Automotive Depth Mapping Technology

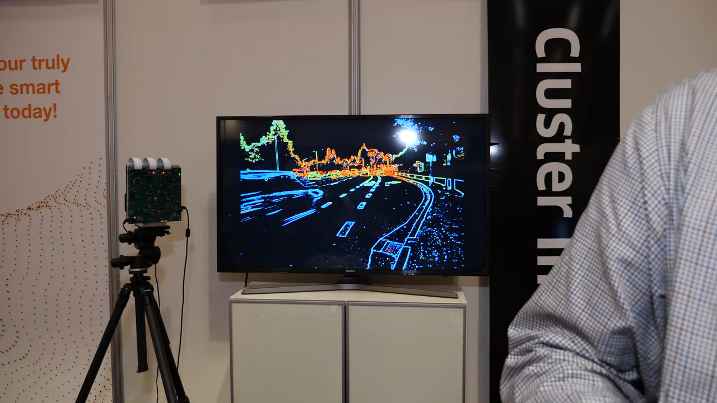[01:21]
This is a depth map of we shot several days ago. Okay.